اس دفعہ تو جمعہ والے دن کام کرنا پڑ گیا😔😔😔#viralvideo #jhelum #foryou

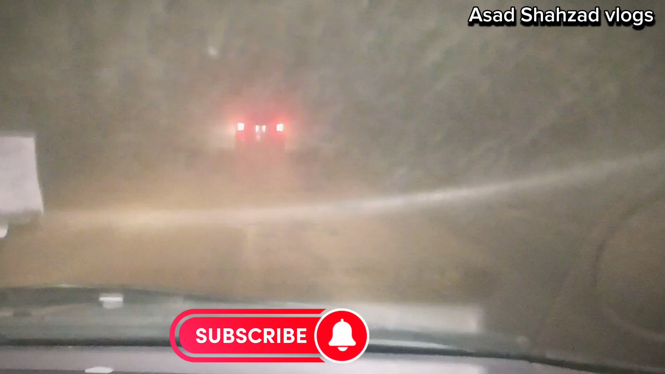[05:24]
ویلکم بیک آئیز میں گیا ہوا تھا کام پہ کافی لیٹ ہو گیا تو دیکھیں اتنی زیادہ دوند علاقہ یہ ٹمیلی مہر سے پیچھے دیکھا تو دوند نہیں تھی ایک دام بھی دوند آئی ہے جناب بہت زیادہ گاڑی بھی چلانی مشکل ہو گئی ہے تو ادھر سے ہم اندازہ لگا سکتے ہیں کہ ہمارے دین جلم کھاریاں سرائی علمگیر کا تو نہیں پتا لیکن اس سیریے میں دوند بہت زیادہ پڑھ رہی ہے تو جو بھی بندے ہی سیڈ کے رہنے والے ہیں ان کے لیے میں یہی کہنا چاہوں گا کہ اتیاد کریں